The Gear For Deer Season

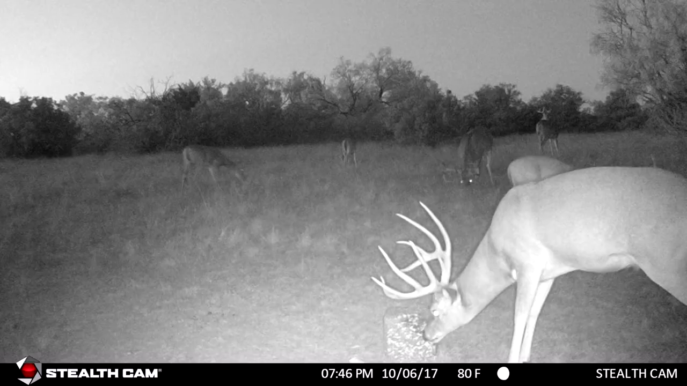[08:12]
get some good pictures, and really get an idea of what's going on in your deer herd.